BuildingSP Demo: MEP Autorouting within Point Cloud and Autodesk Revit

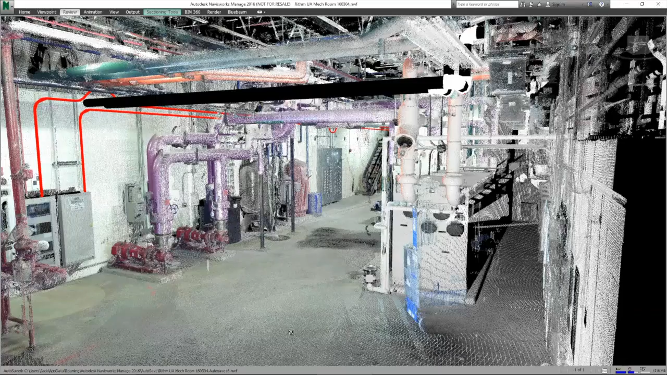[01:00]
We can then go and walk the route and look at the geometry that we avoided. There you have the panel within the cloud. We're coming up out of the panel.
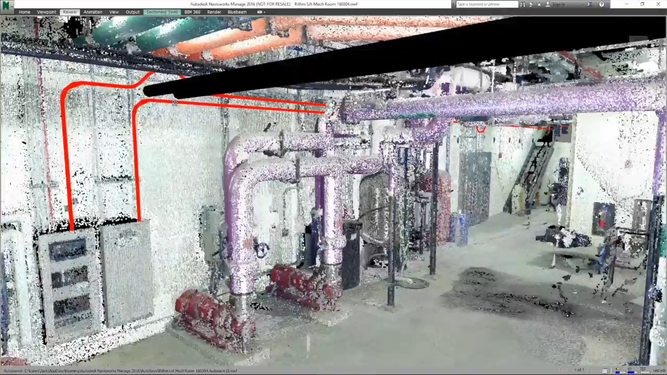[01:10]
We're avoiding the modeled Revit piping and then following the wall.
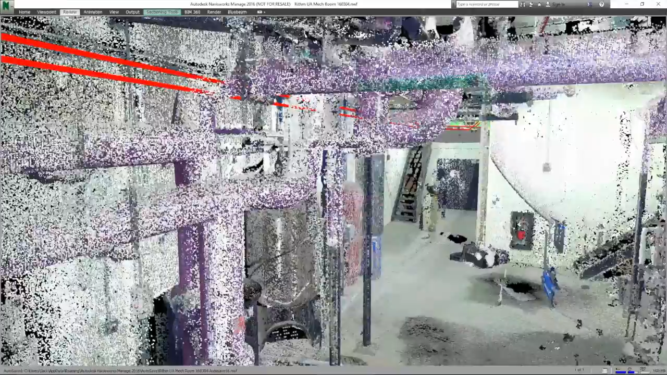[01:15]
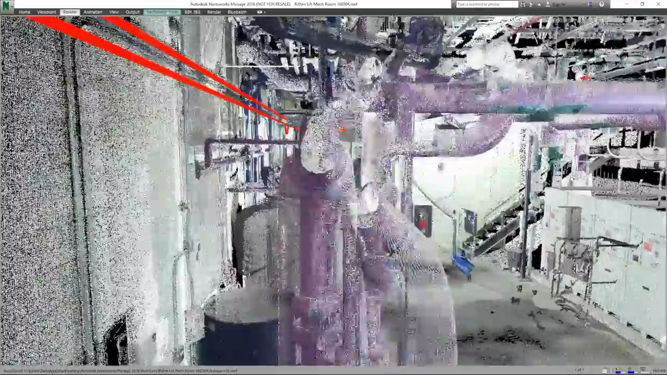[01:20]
About halfway down we have an electrical panel from the cloud that one conduit has to avoid.